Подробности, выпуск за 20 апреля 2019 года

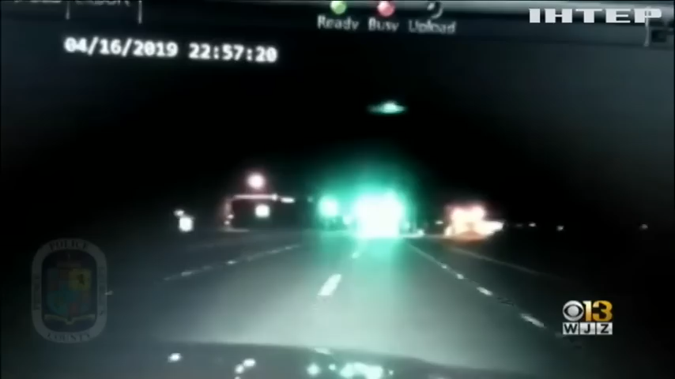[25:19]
Американці стверджують, що небесне тіло світилося та залишало яскравий синьо-зелений слід.